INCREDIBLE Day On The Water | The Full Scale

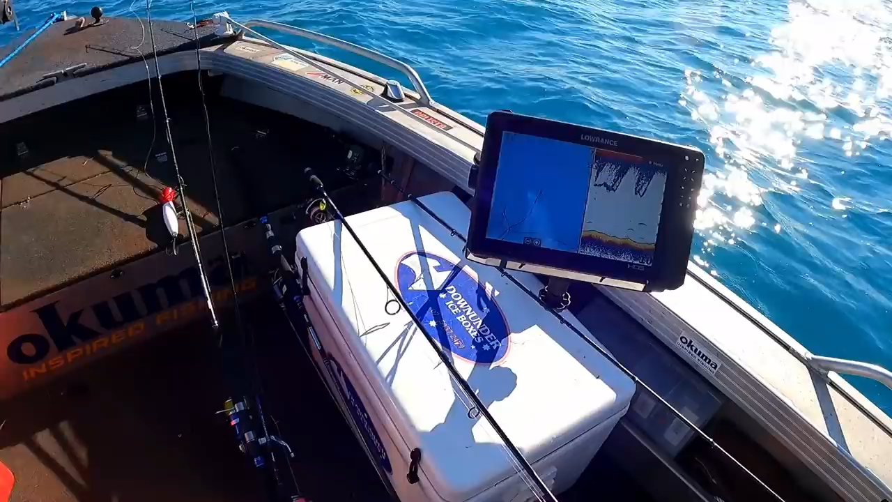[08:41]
It's always worth a few casts. There's quite a few fish on the sand though.